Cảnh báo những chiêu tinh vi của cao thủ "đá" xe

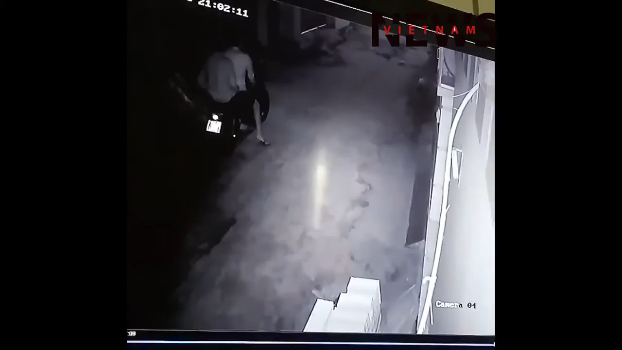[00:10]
11925 59X3, đó. 59X3. Cái mặt thằng đấy quay lại cũng thấy rõ, chẳng quá là mình mơ chứ cái đi màn nét là cũng rõ này.
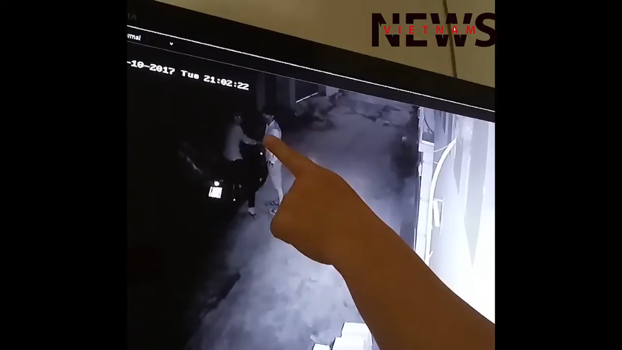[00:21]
Đấy. Sao giờ nó buổi tối? Nó buổi tối đó nè. Chứ con thằng đấy thì khẩu trang rồi. Đó. Con thằng đi lấy này. Đó, giờ nó lại lấy đó. Con chỉnh cái là có cái phong tàu đó chị. 59X3. Vậy cũng thấy nè. 1 1 9 7 5 2 5 2 5 1 7 1, 5 1 1 9 7 5 Rồi hết mượt rồi đó.